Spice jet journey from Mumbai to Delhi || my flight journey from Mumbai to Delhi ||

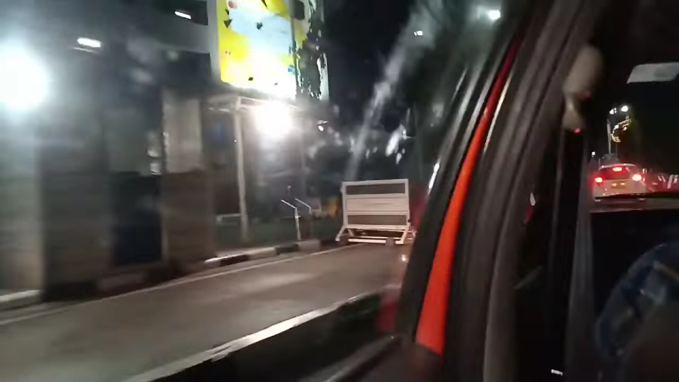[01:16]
तो का इस एरपोट पहुंच गया है हम लोग
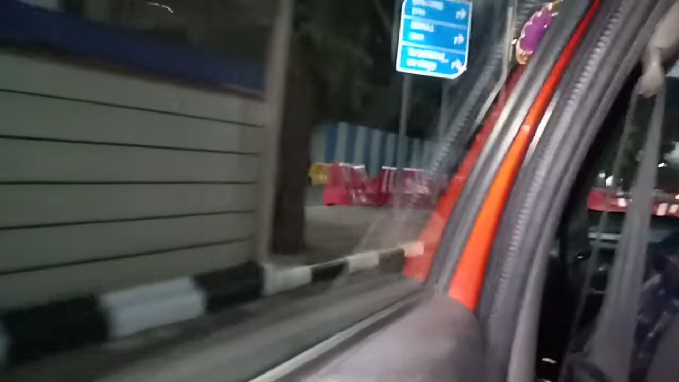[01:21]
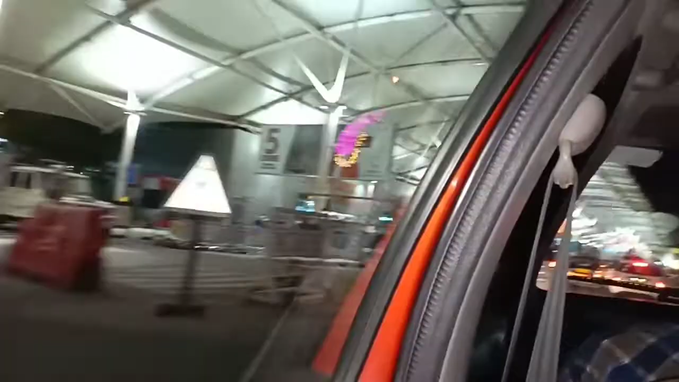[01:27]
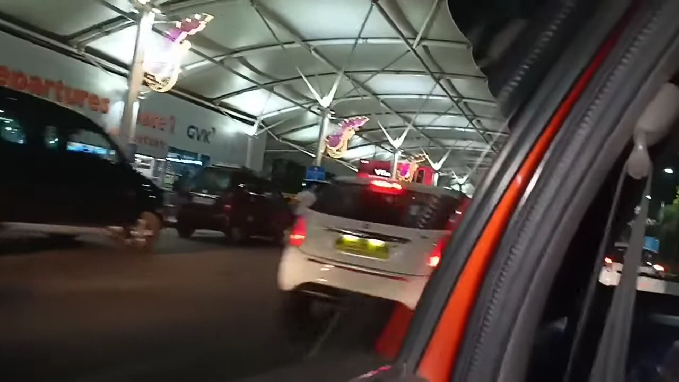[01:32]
और यह है मुंबई का डोमेस्टिक एरपोर्ट